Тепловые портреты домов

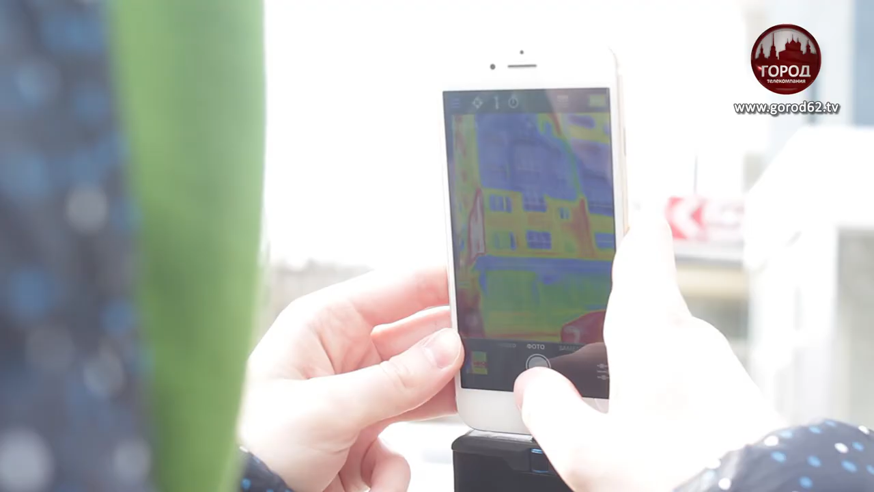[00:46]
А вот художественный музей имени Ивана Пожалости на врезание проблемный.
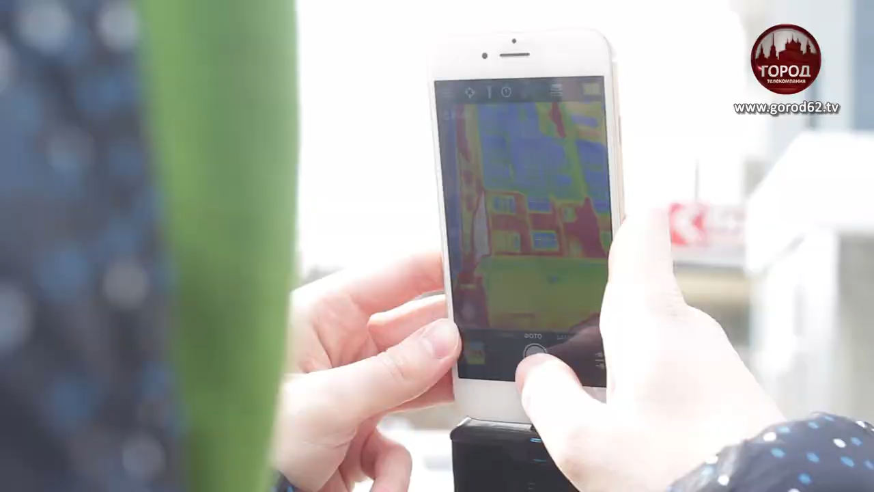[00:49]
Стены не пропускают тепло, но тепло выходит из окон. Окна практически красные все.
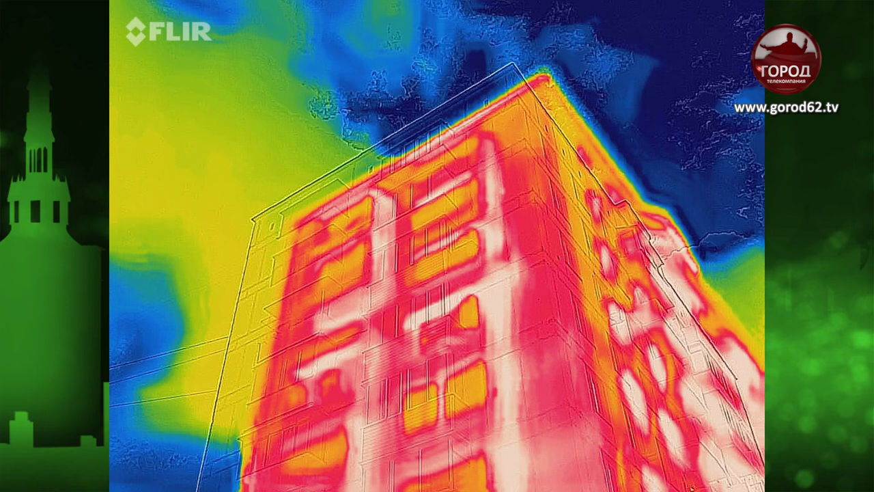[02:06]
Именно здесь происходит максимальная потеря тепла. По словам волонтеров, очень много тепла уходит за пределы квартир через трещины в стенах.